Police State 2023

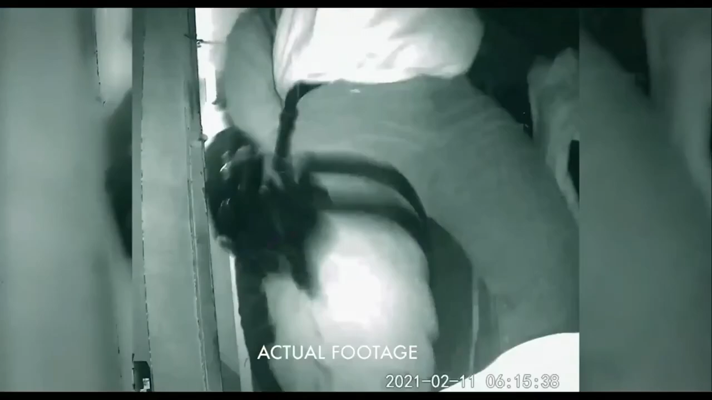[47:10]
Lock the camera, lock the camera! Go to the right, go to the right, clear! And they trash your mother's apartment. Oof.